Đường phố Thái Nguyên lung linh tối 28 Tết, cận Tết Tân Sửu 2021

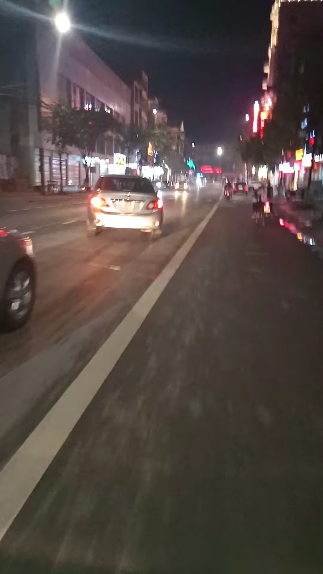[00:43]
Sáng nay từ lúc sáng đến trưa đến giờ đường của Thái Nguyên mưa rất to, nhưng đến chiều đi trời
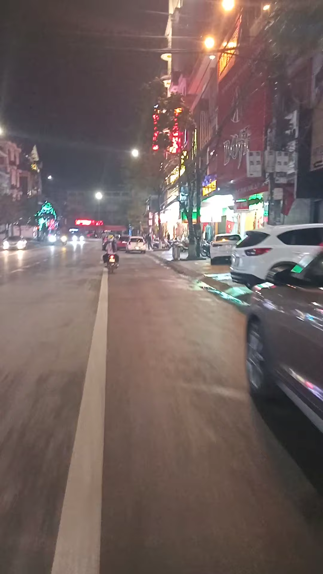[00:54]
đã chiều lòng người đã tạnh để cho mọi người dân có thời gian đi mua sắm Tết. Trước mặt là tiệm vàng Quý Tùng vừa xây xong rất hoành tráng nhá, còn được tầm 10 tầng, đây tiệm vàng lớn nhất Thái Nguyên.
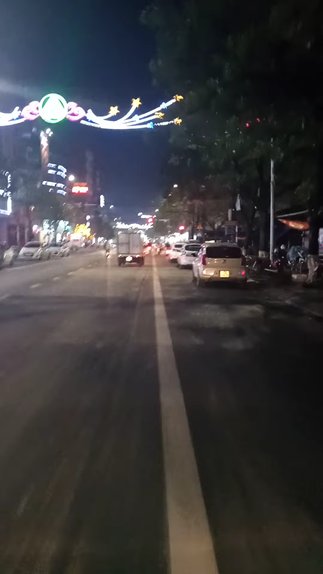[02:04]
Các quán nước ven đường thì các bạn nam nữ thanh niên đã bắt đầu ngồi các vỉa hè để uống nước, tâm sự, nói chuyện.
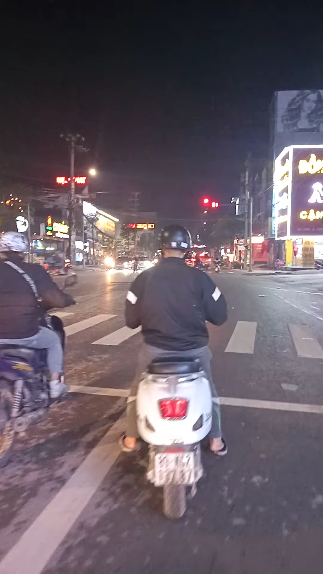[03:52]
Kia chỗ điểm Bắc Sơn này kéo dài, chuẩn bị sẽ là nối tiếp vào cái cầu vượt kia, sau sẽ đi vào Hồ Núi Cốc.
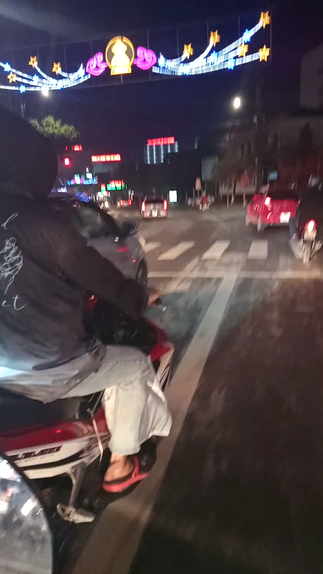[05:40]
Đèn xanh đèn đỏ báo lại, tôi dừng lại. Đấy, đèn chỗ này ngã tư đèn xanh đèn đỏ Đồng Quang. Cái khu phố cũng rất động nhộn nhịp, bởi vì ngay sau đèn xanh đèn đỏ này là cái khu chợ Đồng Quang.
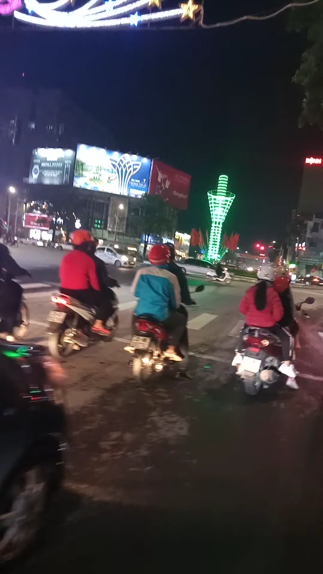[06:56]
lớn thứ hai thành phố Thái Nguyên sau đường tròn đài phun nước của trung tâm thành phố.
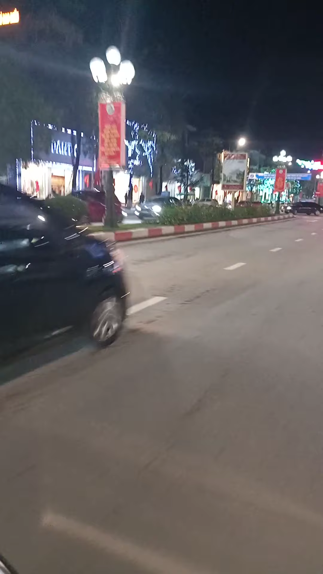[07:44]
của trung tâm hay là các công ty nhà nước, các trụ sở công ty nhà nước. Đấy, rất đẹp, được hoàng tụ, được trang hoàng đông đẫy buổi tối.
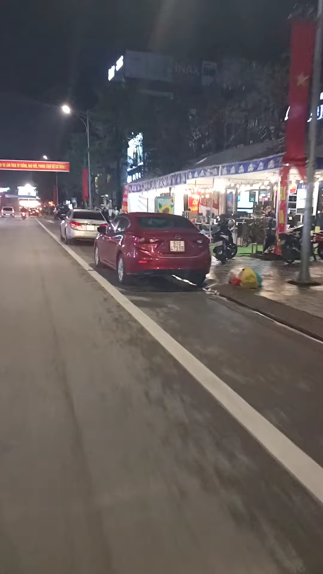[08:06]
Cái chỗ khu đằng Hoàng Thụ đi về Đán này có 3 cửa điện tử lớn đóng trên này, âm thanh loa đài.
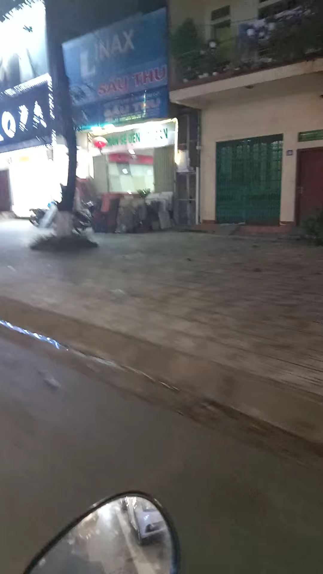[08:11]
Các bạn nào mà muốn có bộ âm thanh loa đài thì mời các bạn đến đường Hoàng Thụ để vào ba cái đường cửa trên, có rất nhiều âm thanh điện tử loa đài để phục vụ các bạn chơi trong những ngày Tết.
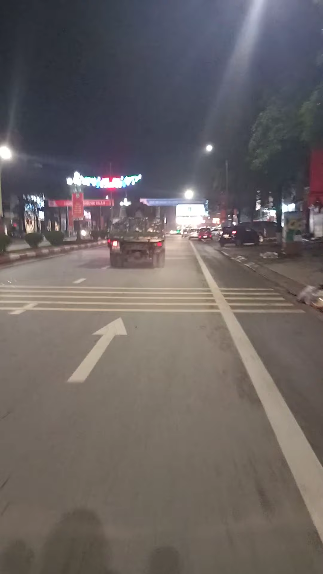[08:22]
Đấy, rất là đẹp, chẳng hoàng đồng đấy buổi Tết nhá, rất đẹp.
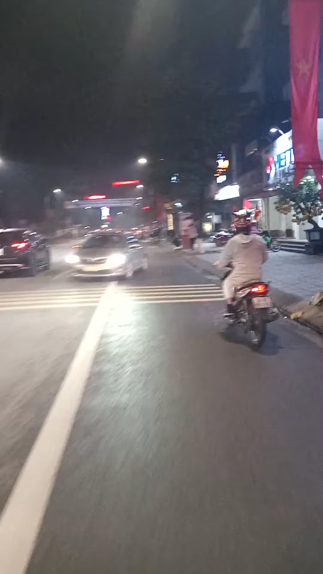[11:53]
Gần bệnh viện đa khoa trung tâm có mấy cái bệnh viện kế tiếp, cũng như bệnh viện Ung Bướu này,
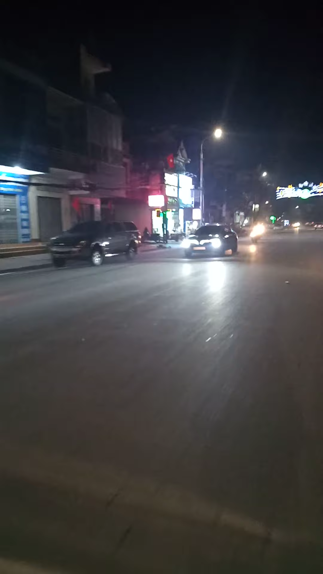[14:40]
À không phải, đây là đường, đây là con đường Phan Đình Phùng. Tôi bắt được đường Phan Đình Phùng. Một con đường cũng là đường nằm trong con đường khu trung tâm của thành phố Thái Nguyên. Ở Thái Nguyên thì có con đường chính, đó là đường Hoàng Văn Thụ, đường Nguyễn Ngọc Quyến, đường Phan Đình Phùng, đường Bắc Cạn,
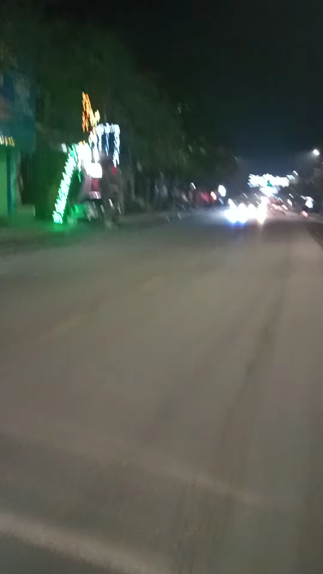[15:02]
đường Minh Cầu, đường Bến Tượng, đường Bến Oánh. Đấy. Cách mạng tháng 8. Đây là những con đường trục chính của thành phố Thái Nguyên.
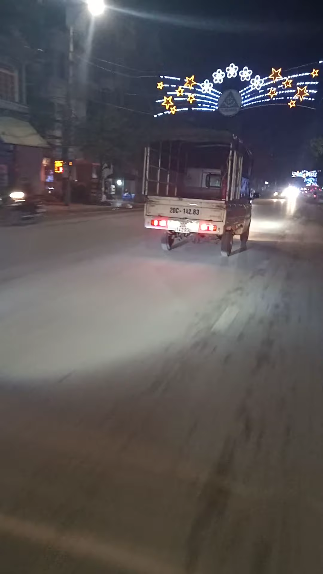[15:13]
Và đây tôi đang đi trên đường con đường Phan Đình Phùng. Đấy.
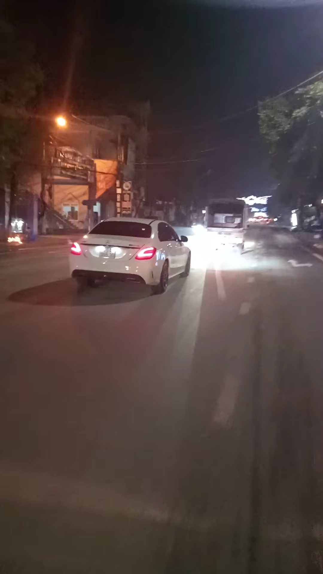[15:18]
Cũng trăng hoàng ngày Tết rất là đẹp sau buổi tối. Có những ánh đèn nét được công ty đô thị Thái Nguyên trang trí rất là đẹp, bắt mắt.
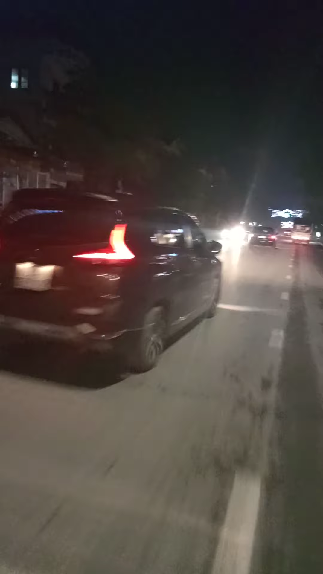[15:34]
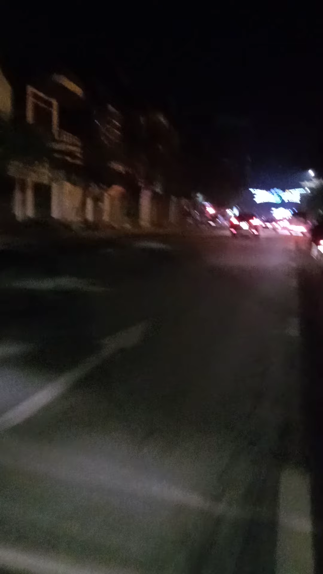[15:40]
Ngoài ra đâu đó ở các hộ gia đình họ cũng trang trí bằng những cái đèn riêng biệt của họ ở trước cửa nhà.
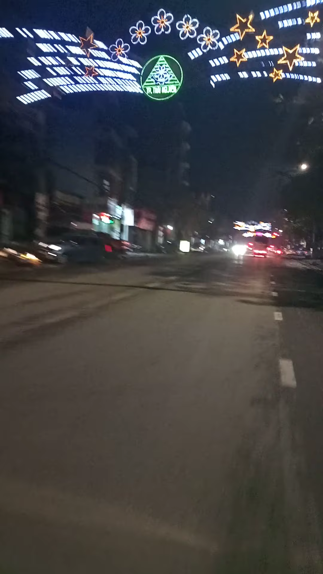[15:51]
Tôi đang đi trên con đường. Về tôi sẽ bắt vào cái con đường gọi là đường Minh Cầu. Xa xa kia là đường Hoàng Ngân các bạn nhé.